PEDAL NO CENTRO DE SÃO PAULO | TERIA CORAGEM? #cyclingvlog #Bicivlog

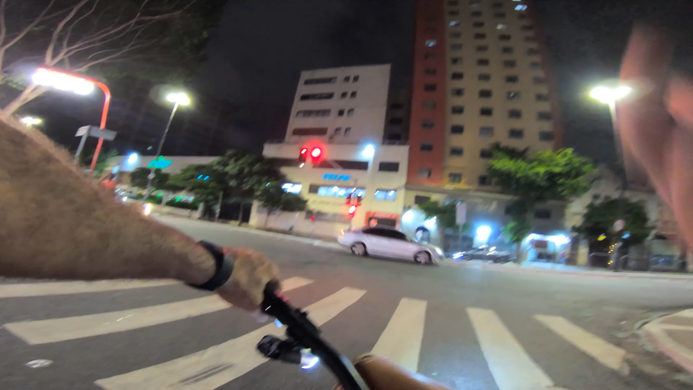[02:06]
No último vídeo tava na visão muito pequena, mano. Eu aumentei aqui a paradinha.
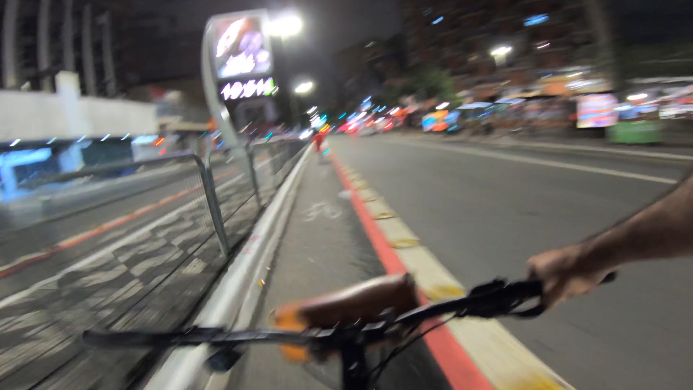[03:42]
Espero que a imagem seja boa, né? Porque a outra ficou muito pra baixo do último vídeo aí do grau dos caras, mano. Perdi várias imagens, porque a câmera ficou virada para baixo. Agora eu vou deixar um pouquinho mais para cima. Toda vez eu vou dar uma aumentadinha aqui. E como eu disse, para quem não tá entendendo nada, como é que vocês estão? Vocês estão boa, mano. Eu sou o Bicicleta. Essa aqui é a Bicicleta. Muita gente chegando nova nesse canal, então se inscreva.
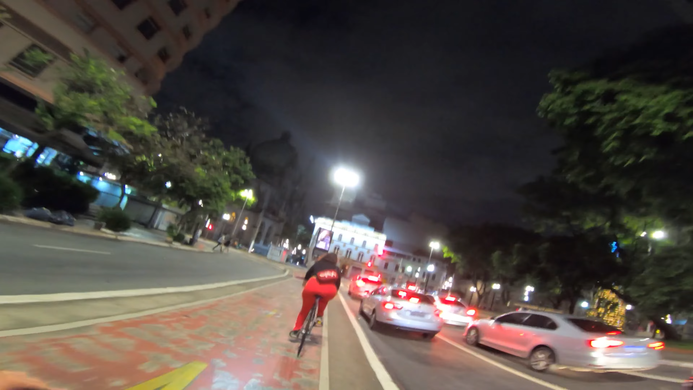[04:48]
Que zica, hein? Ele já tava velhinho também, né? Vira à esquerda aqui, ó. aí. Aí mantém a direitinha. E aí, como é que você tá se sentindo? Como é que você tá se sentindo?
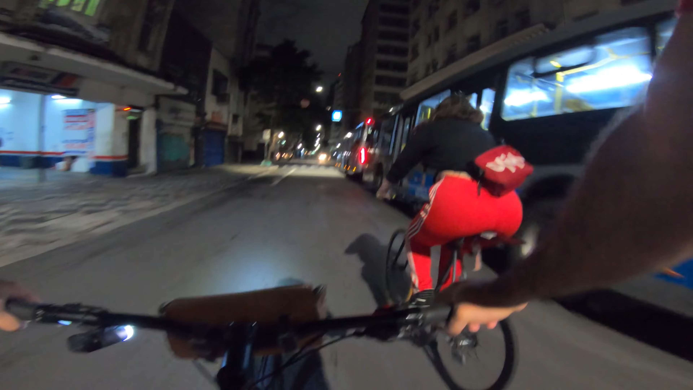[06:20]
Agora fala que não esquece, que não dá de bicicleta, mas ó. Aqui fixa tem seu. Ó, cuidado com os carros aí. Olha a ponta da porta de ferro branca.
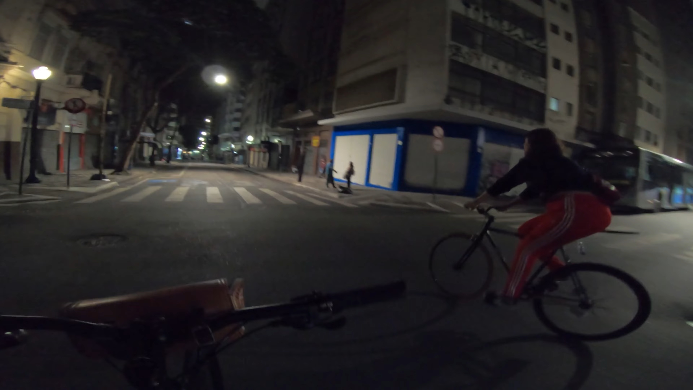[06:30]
Tô aqui na maçãzinha. Eita, eu entendi, viu? Essa portinha de ferro branco.
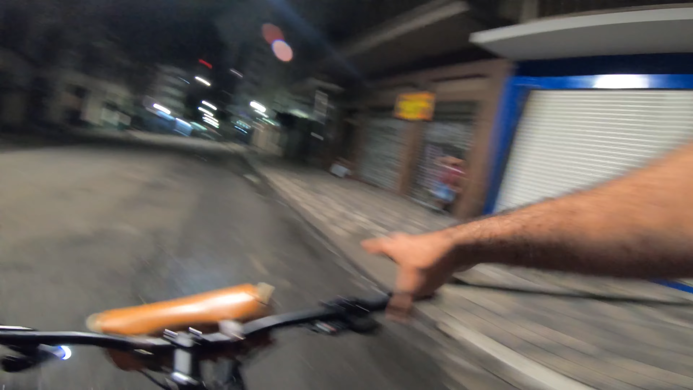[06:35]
Senador Feijó. É, é real que.
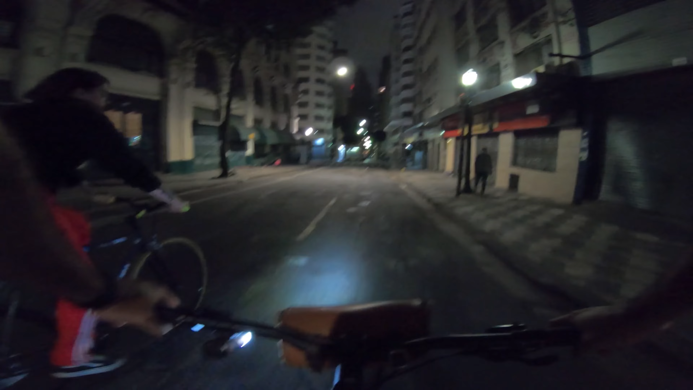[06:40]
Ó, se você quiser ver à esquerda, você pode. Se você quiser ir reto, você pode. Na esquerdinha, você vai na ciclovia.
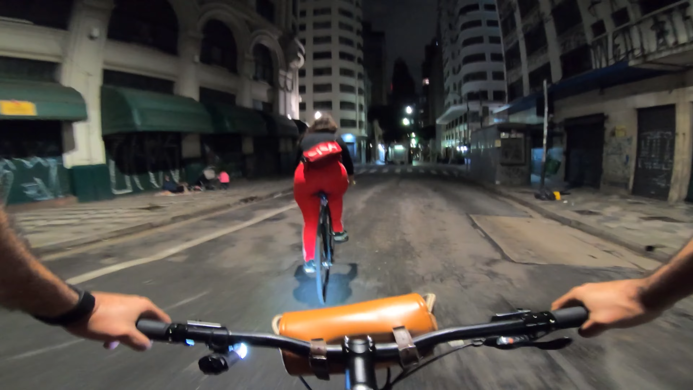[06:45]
E vai tranquila. Cuidado com os carros.
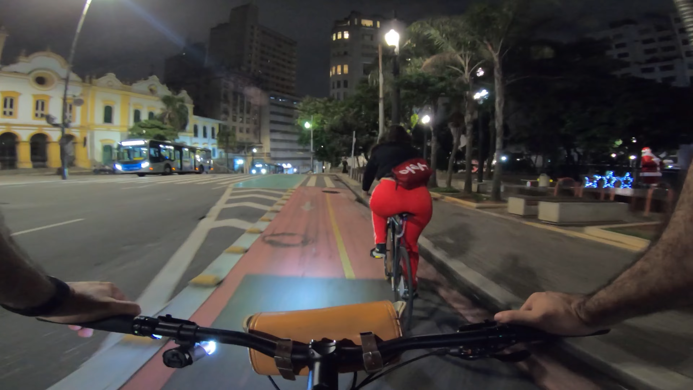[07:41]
Ah, não dá, né? Lá na frente dá direitinho ali, ó. Na guia baixa aí. Tem logo um Papai Noel aqui, mano.
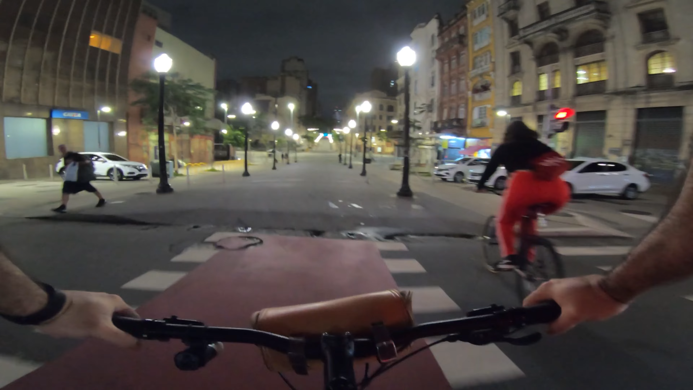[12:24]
Hype. Grau. Aqui é o Vale do Guaiabaú.
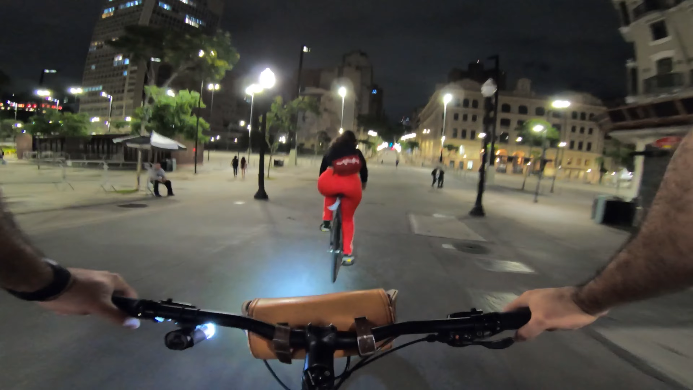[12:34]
Certo? Novo Vale do Guaiabaú, eu acho. O antigo. Praça do Correio. Que era o Correio antigamente. Para o Correio Central, tá ligado? E agora já tá tudo... Eita, caraca!
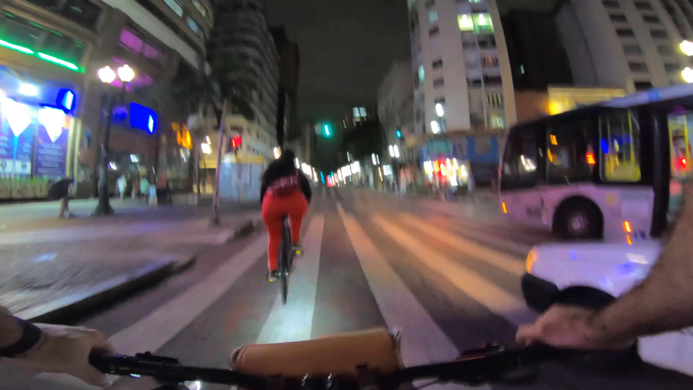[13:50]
Virar a esquerda nessa rua? Aqui é a rua do Picho, tá ligado?
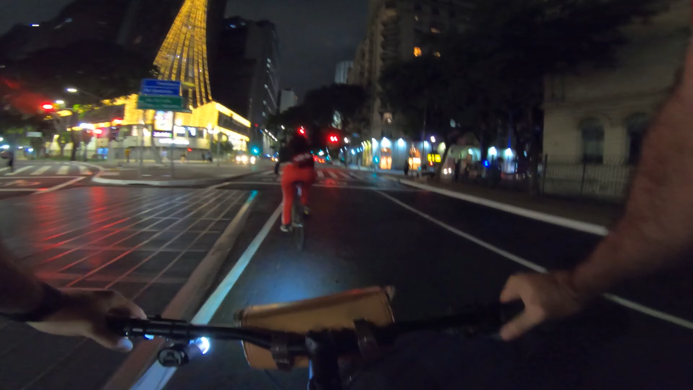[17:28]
Eu nunca fui. Quer ir pela calçada, por essa rua aí? Mais calma.
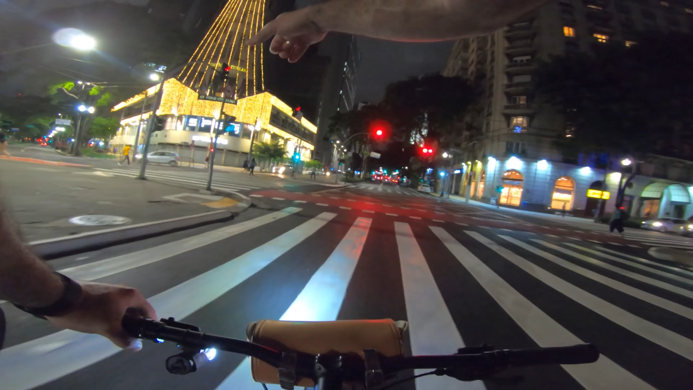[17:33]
Bora. Então vai. Por ali? É, vai pela rua mesmo, mas vai pela esquerda.
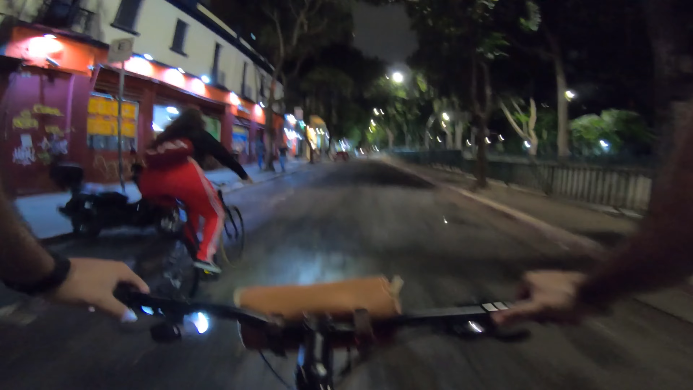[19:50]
Naquele pique, chegamos no destino final, lá pra Praça Roosevelt. Aqui é festa todo dia, mano. Praça, né, mano? Aqui é tipo uma praça de interior. Apesar que em São Paulo tem várias pracinhas assim pra se divertir. Lago da Batata tem uma praça da hora.
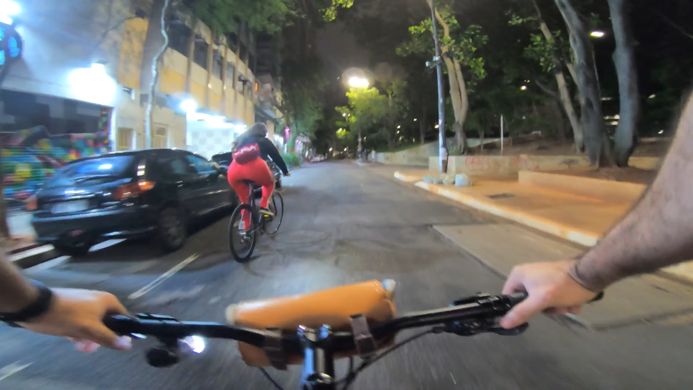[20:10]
Eita, poxa. E aí, estão curtindo esse rolê tranquilo e calmo? Nunca foi tão devagar e tão prazeroso quanto esse. Não anda pelos cantos aí não, ó. Só vidro. Só vidro aí.